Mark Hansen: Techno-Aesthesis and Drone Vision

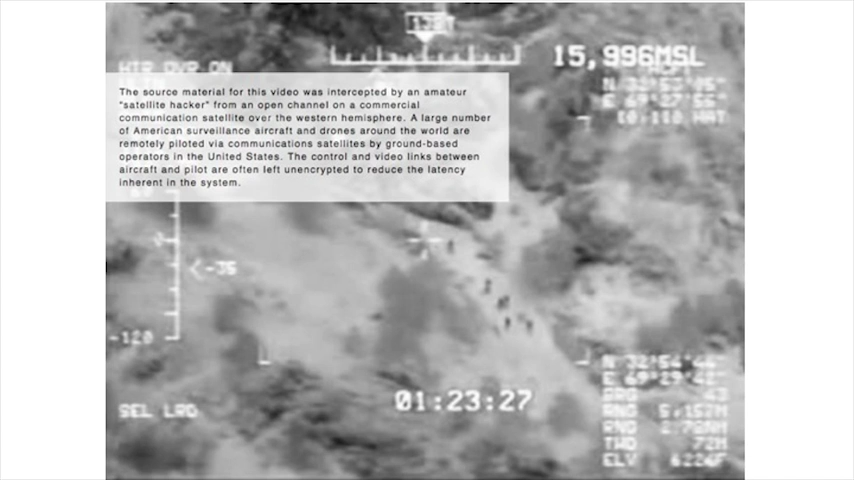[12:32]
Drone vision extends, sorry, drone vision presents extended loops of U.S. drone footage that have been captured by an amateur satellite hacker. In a move that may appear to meet Bridal's injunction to empathize with the machine, here the aesthetic gesture is simply to reverse the gaze of the camera.